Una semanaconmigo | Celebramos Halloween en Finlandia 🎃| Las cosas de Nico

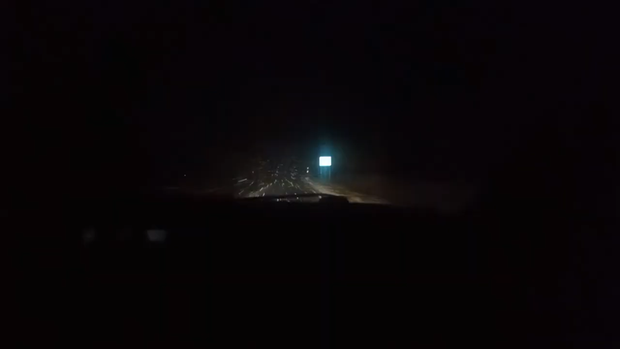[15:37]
Chicos, mirad, habíamos ido al súper a enviar una cosa. Mira, estamos volviendo y mirad cómo se ve todo, que parece Star Wars.